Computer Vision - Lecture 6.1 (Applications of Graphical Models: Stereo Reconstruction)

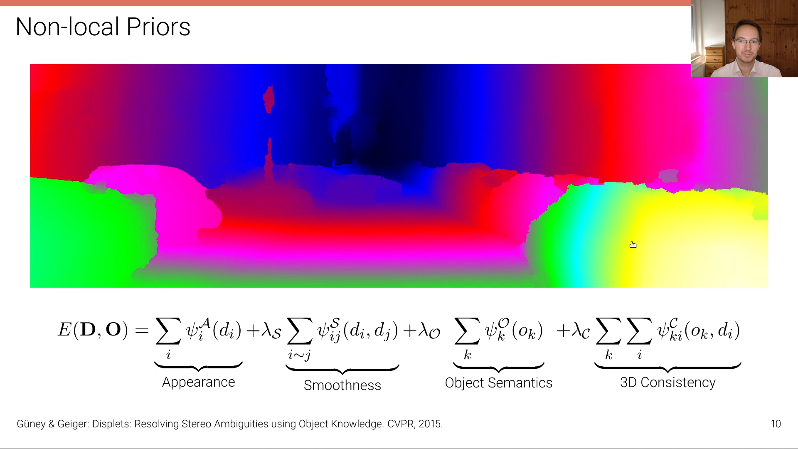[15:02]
but these gross outliers at the reflections have been now taken into account by this object level knowledge.